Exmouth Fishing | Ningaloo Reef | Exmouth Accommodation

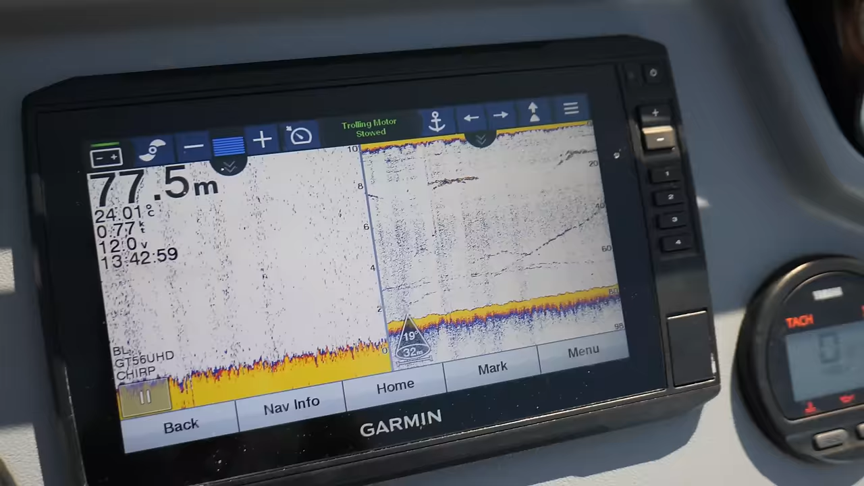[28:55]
On screen: depth 77.5 m, speed 0.77 kn
Right, so here's what we're seeing just about every time we move spots.
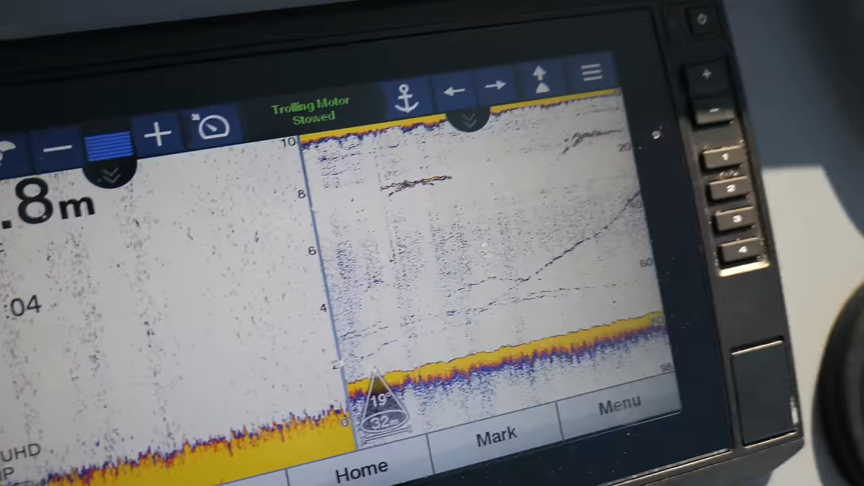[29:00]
Exactly like this, you'll find some ground and then straight up underneath you, the sharks just come up from the bottom.
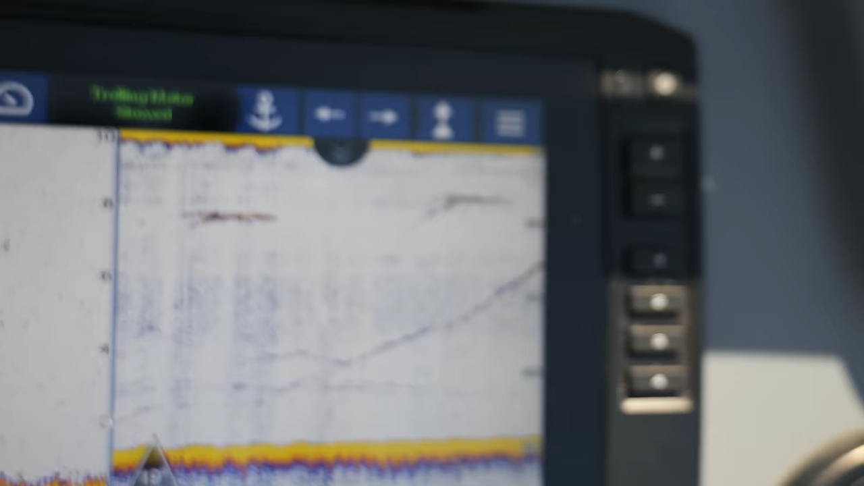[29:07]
As soon as they realise the boat's there and then they're just hovering around the boat waiting for any fish that we pull up.
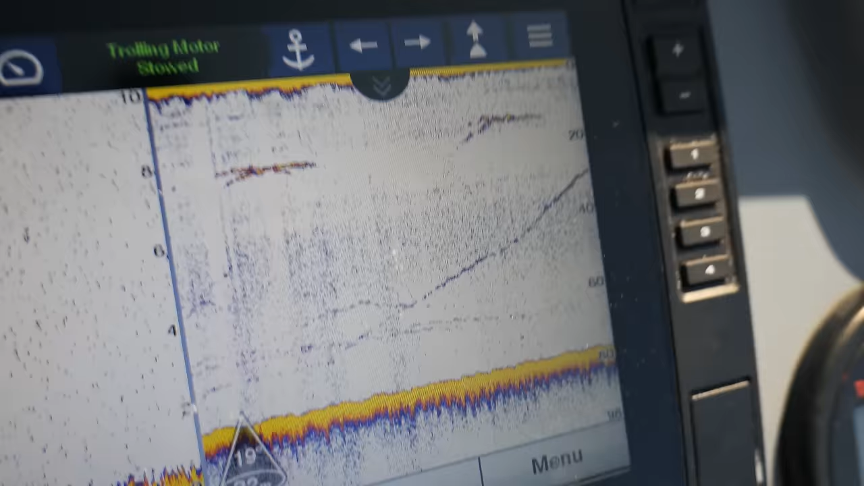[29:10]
All right, we've pulled up to another spot, 160 metres, but I'm just gonna let Rowan